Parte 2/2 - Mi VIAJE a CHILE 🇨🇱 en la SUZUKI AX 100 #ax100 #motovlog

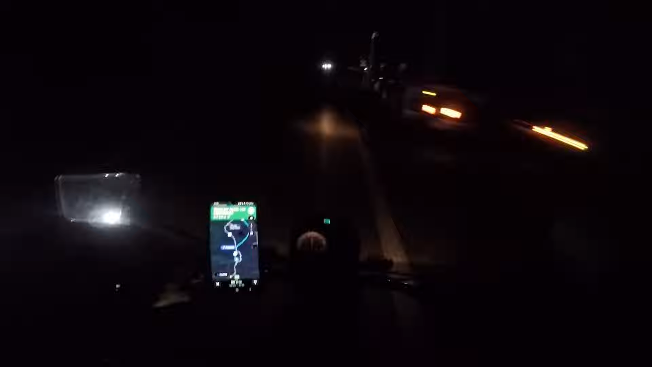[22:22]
Si no, llegábamos a las 7, 8 de la noche y a esa hora ya todavía es de día. Pero bueno, por eso que demoramos, llegamos ahora. Digo lamentablemente porque me hubiese gustado llegar y mostrarle bien el paisaje todo de cuando llegábamos a Santiago. Pero bueno, no se pudo. Bueno, ya se están empezando a ver las primeras luces de la ciudad. Allá se ve toda la ciudad a lo